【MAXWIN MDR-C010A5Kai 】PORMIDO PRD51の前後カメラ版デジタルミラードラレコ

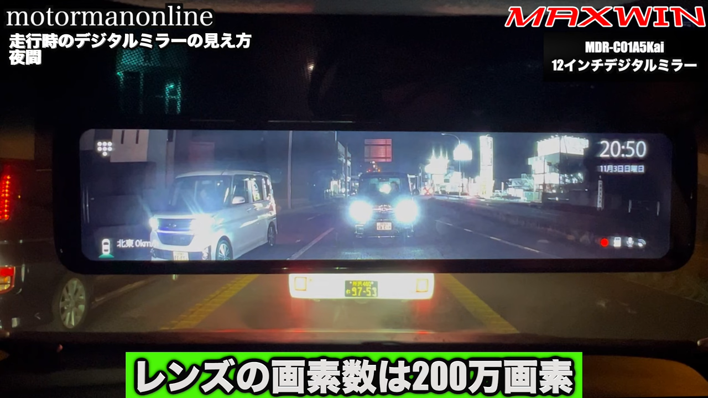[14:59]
200万画素ということではあるんですが、ソニーセンサーというのは搭載されておりません。でまた HDR から WDR 補正なんですけども、そちらも細かく掲載はされていないので詳細はちょっとわからないんですけれども、今後ろに車止まっている状況ではあるんですが、ヘッドライトが照らされて後ろの車のナンバープレートがデジタルミラー上で見えないかというとしっかりと見えておりますので、